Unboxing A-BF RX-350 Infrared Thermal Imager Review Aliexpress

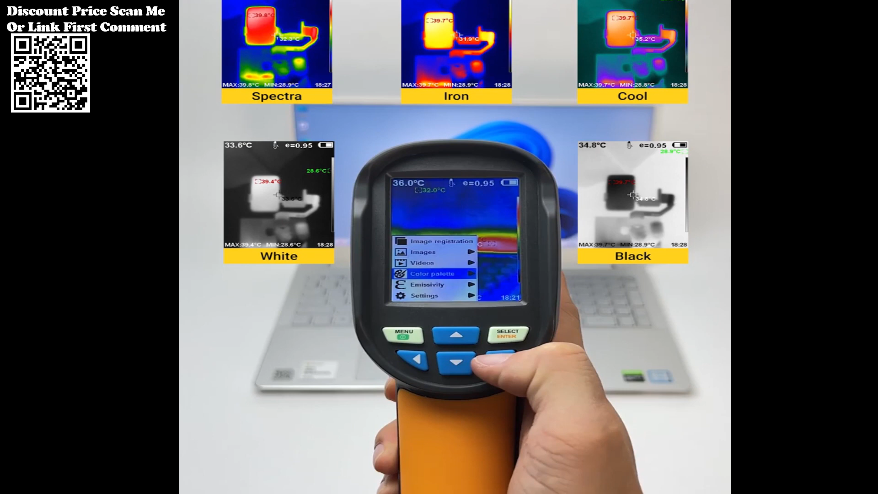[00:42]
the ABF-RX350 offers unparalleled clarity in thermal imaging.
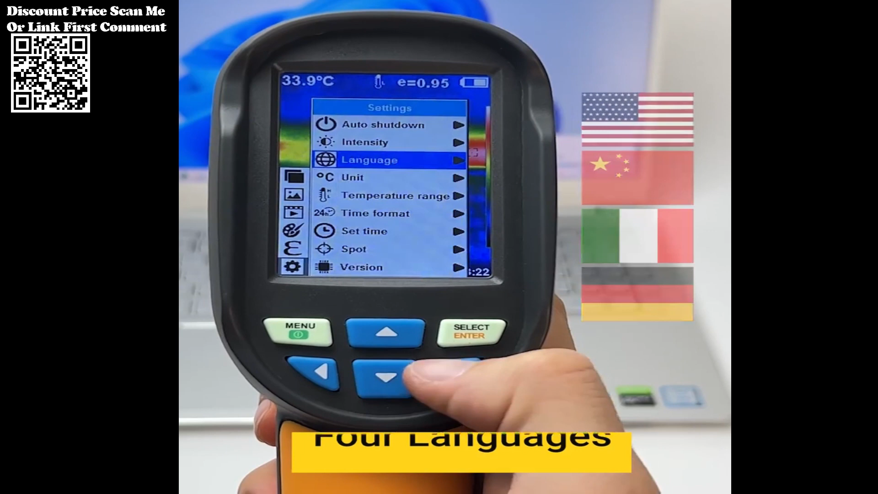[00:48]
On screen: spot 33.9°C
This high-resolution capability ensures that even the minutest details in floor heating systems are captured with precision,
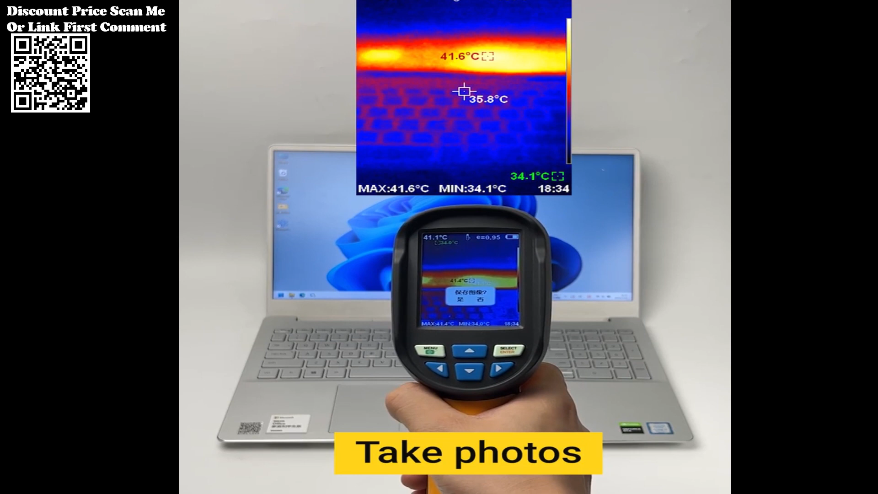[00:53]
On screen: spot 35.8°C, max 41.6°C, min 34.1°C
enabling swift and accurate identification of any anomalies or faults.
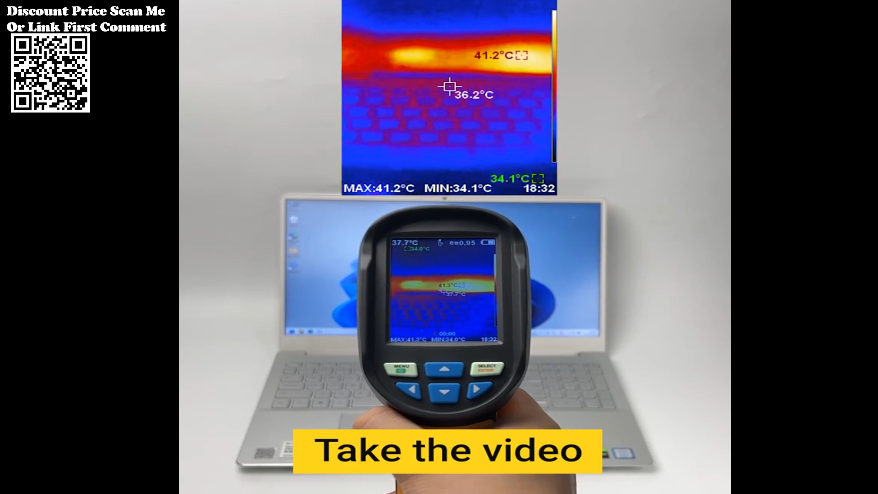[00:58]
On screen: max 41.2°C
The ABF-RX350 boasts a wide field of view Fav of 35 degrees H times 27 degrees V,
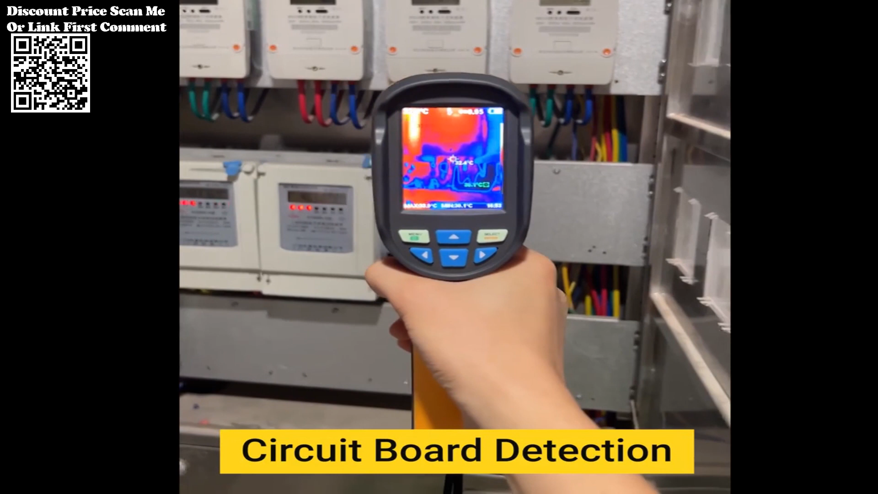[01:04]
ensuring comprehensive coverage during inspections.
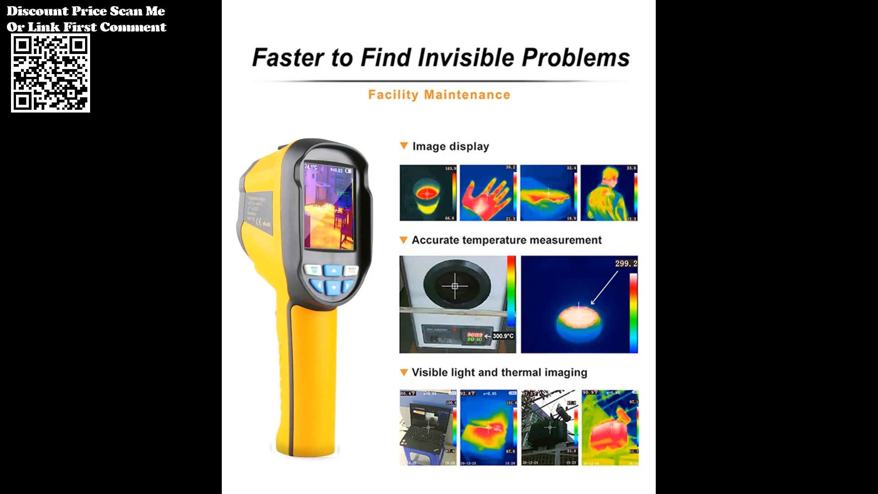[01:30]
Its impressive noise-equivalent temperature difference NETD of D50MK ensures that even subtle temperature differences are detected with exceptional accuracy.
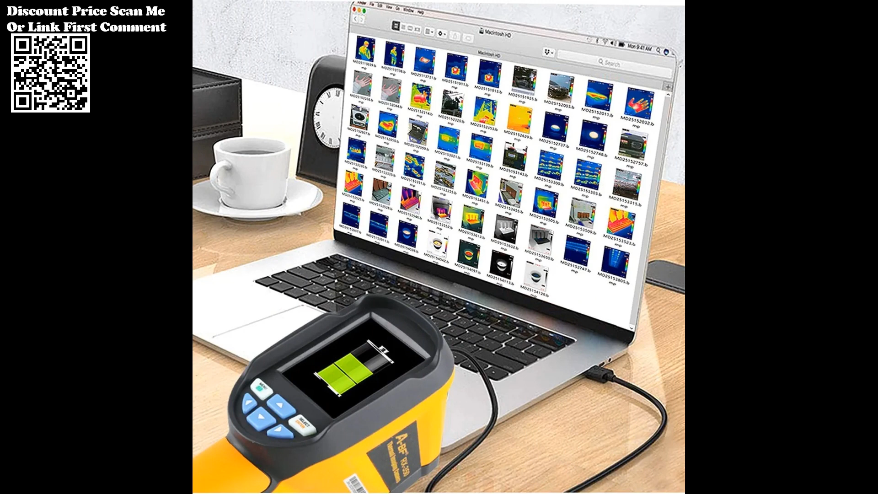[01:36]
Furthermore, the device offers a temperature measurement range of minus 20 to plus 550,
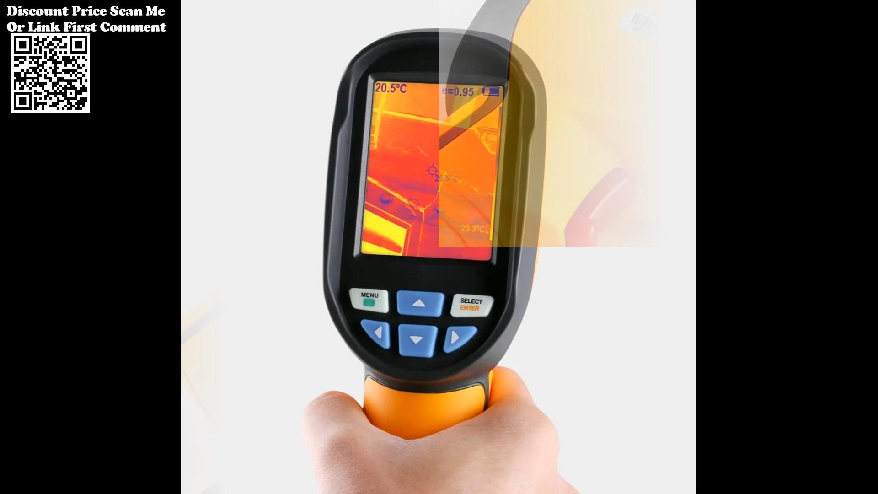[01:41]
On screen: spot 20.5°C
minus 4 to plus 10 22,
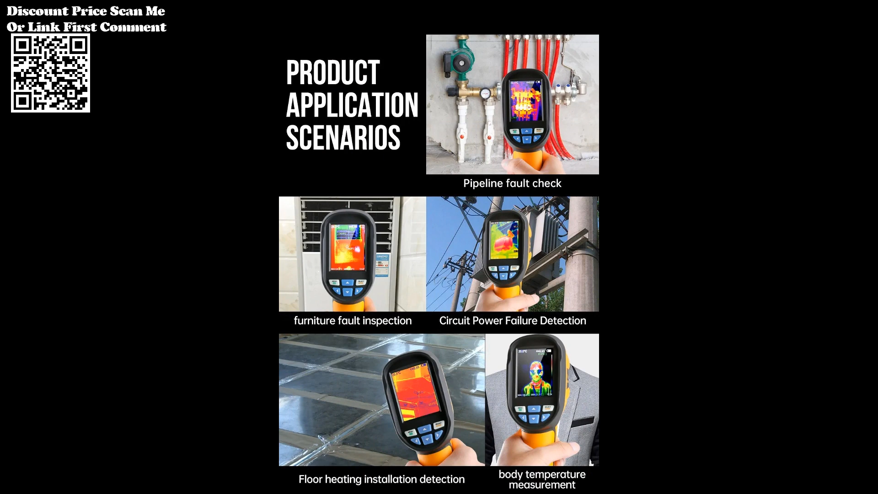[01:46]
with a measurement accuracy of plus or minus 2 or plus or minus 2 percent, within minus 15 to plus 550,
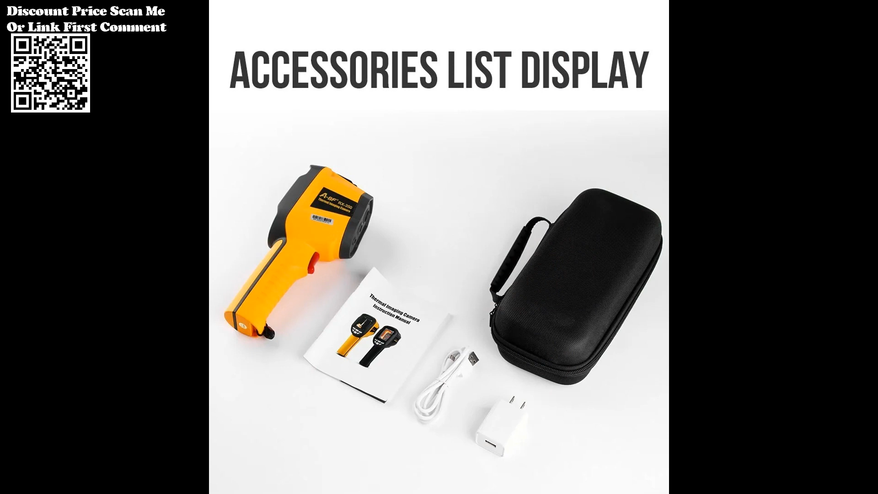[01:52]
surpassing industry standards and facilitating precise diagnosis of floor heating issues.
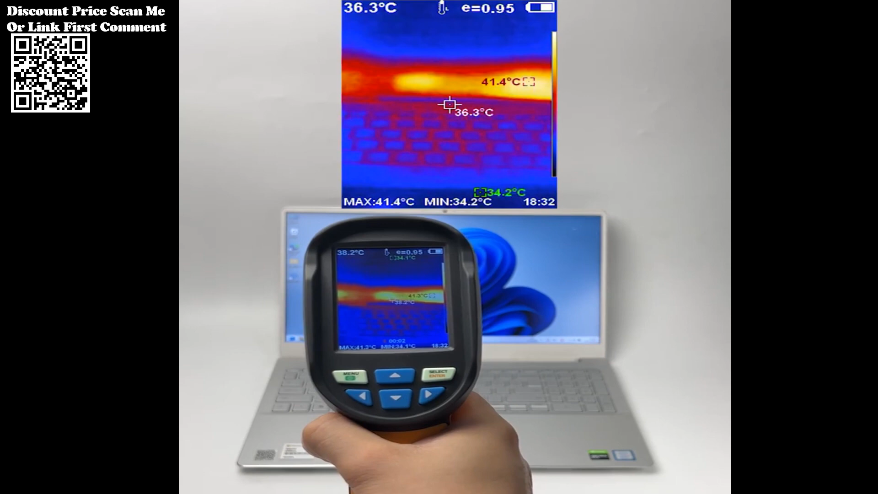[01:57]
On screen: spot 36.3°C, max 41.4°C, min 34.2°C
Featuring a 2.8-inch display screen 240 times 320,
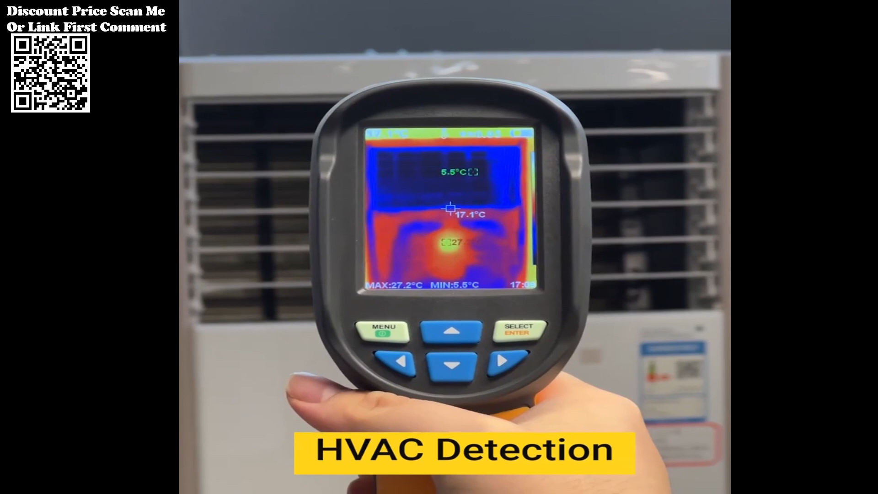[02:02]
On screen: spot 17.1°C, max 27.2°C, min 5.5°C
the ABF-RX350 offers a user-friendly interface for seamless operation.
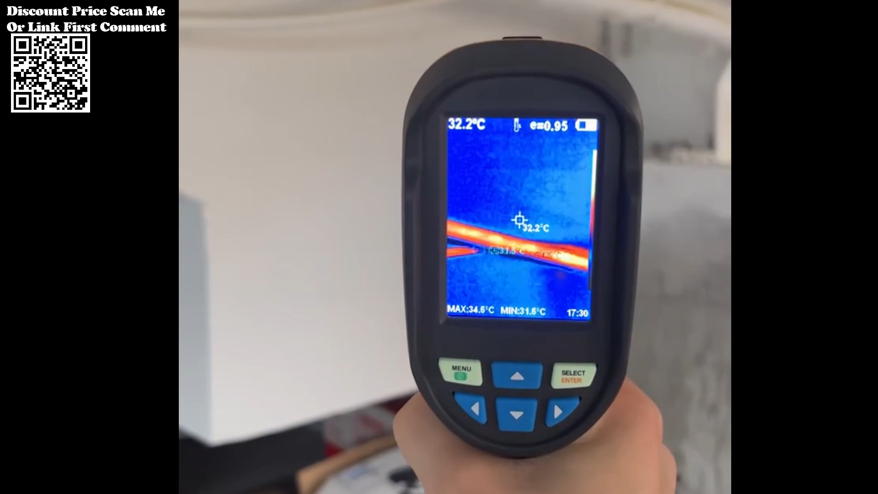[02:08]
On screen: spot 32.2°C, max 34.5°C
Users can choose from multiple color palettes, including rainbow, iron, cold color,